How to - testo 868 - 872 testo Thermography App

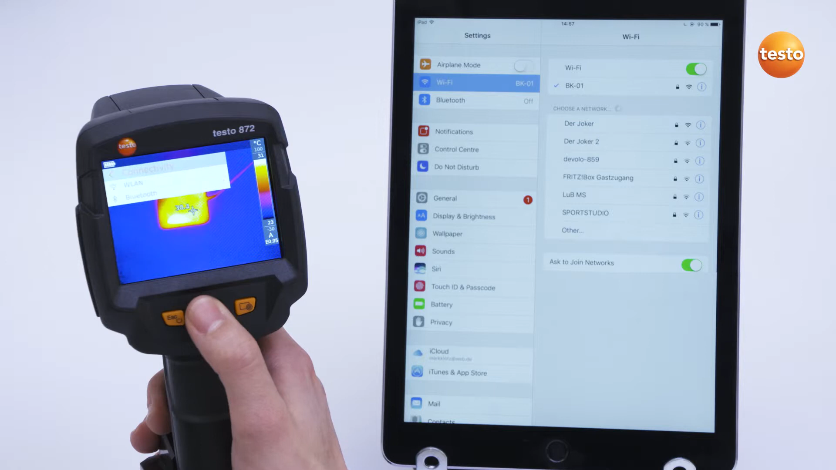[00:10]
After a short time, the thermal imager appears in the wireless LAN selection in the smart device with a name and serial number.
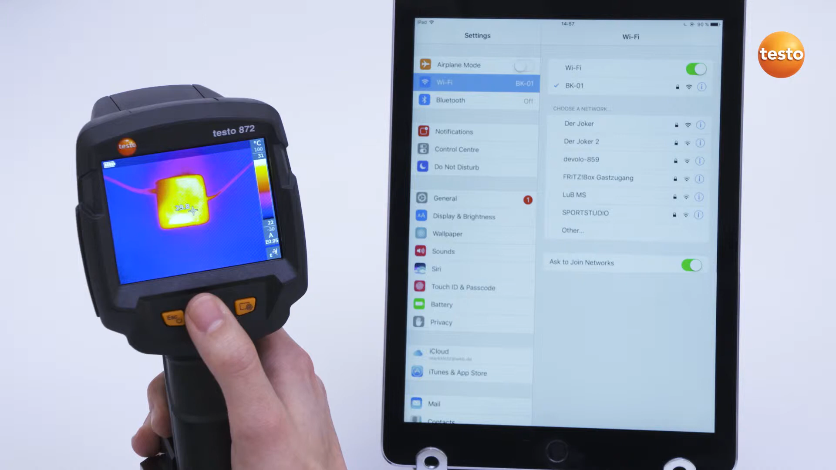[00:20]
You then open the app and the thermal imager automatically connects itself. When you open the app for the first time, instructions on the functions of the app appear. There are three main modes. The first mode is the function Second Display, in which the screen of the tablet or smartphone functions as a second display.
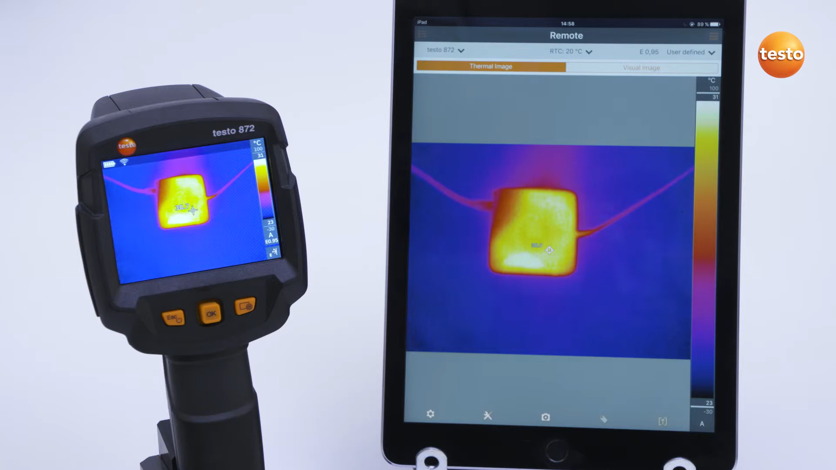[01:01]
If you switch to the remote function, you can control the imager remotely and operate all the imager functions by app. In the gallery, images can be imported, processed and exported. In the top right, you find the settings, where you can call up the instructions again.
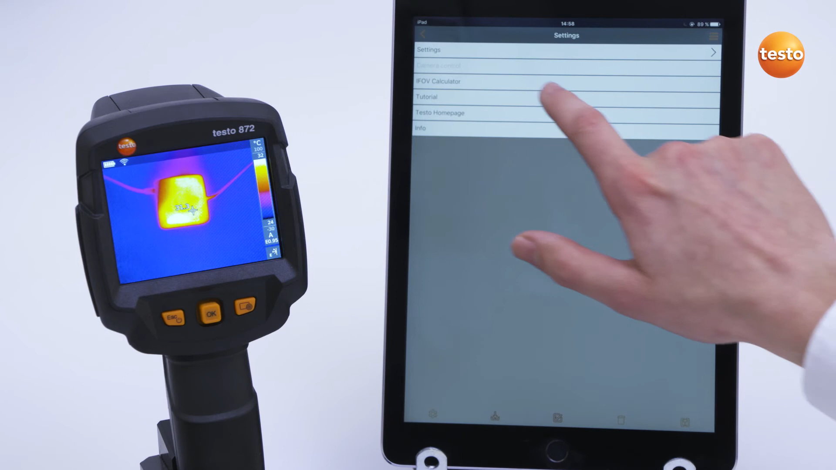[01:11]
There is also the possibility of connecting the Clamp Meter Testo 770-3 or the Thermo Hygrometer Testo 605i with the thermal imager and the app. To do this, first connect the imager by Bluetooth to the instruments and then by wireless LAN to the app.